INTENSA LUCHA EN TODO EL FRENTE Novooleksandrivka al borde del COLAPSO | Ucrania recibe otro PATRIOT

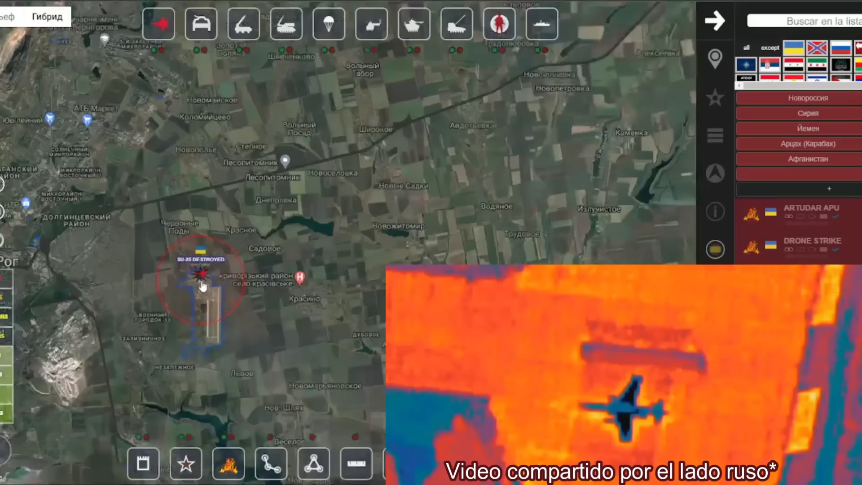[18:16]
Alcanzar un Suhoi-25 ucraniano. Que se encontraba estacionado en el aeródromo de Doljinchevo.